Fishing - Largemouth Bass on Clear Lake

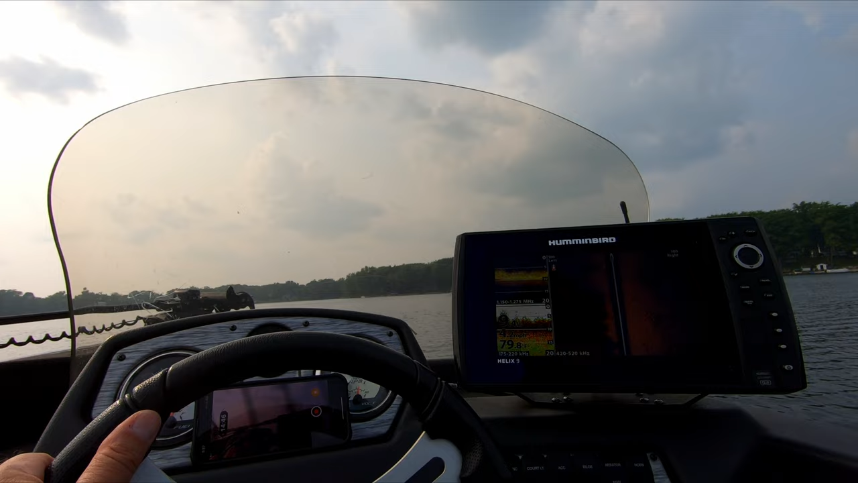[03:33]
and it kind of does a little bit of an L. It goes like if this were out in front of me it kind of goes across here then it does an L when it hits close. Gets close to shore. A little bit more here.
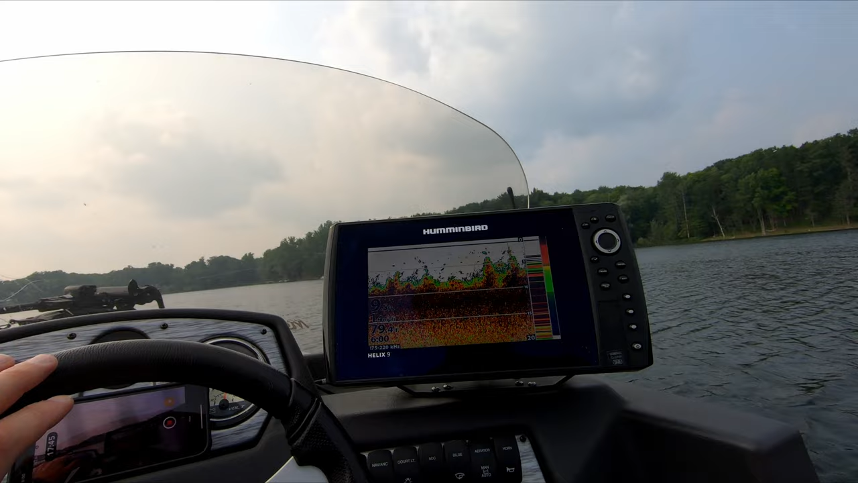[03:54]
Yeah. Dropping right off here pretty quick. 14.
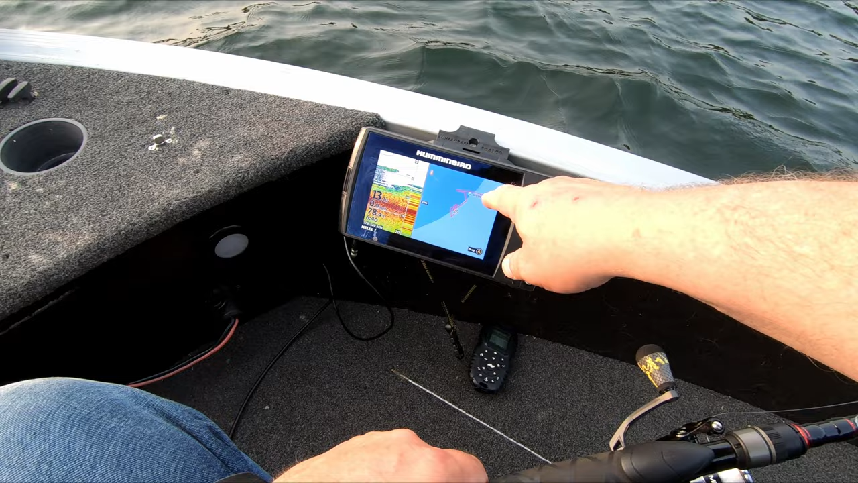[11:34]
I've only been. You know. I've been resetting myself and moving a little bit deeper. A little bit. Well actually I was deeper. I moved shallower. Linda was following this contour. This 20 foot drop off. And if I go out a bit.
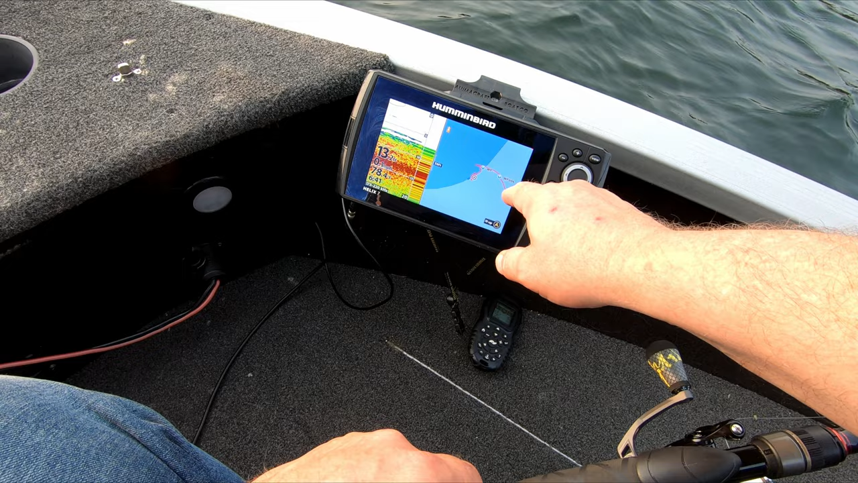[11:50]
You can kind of see. I started here. Moved over here. And then I've just been following this contour right here. Let that fall in slack line. And it'll kind of do a vertical drop right in the weeds.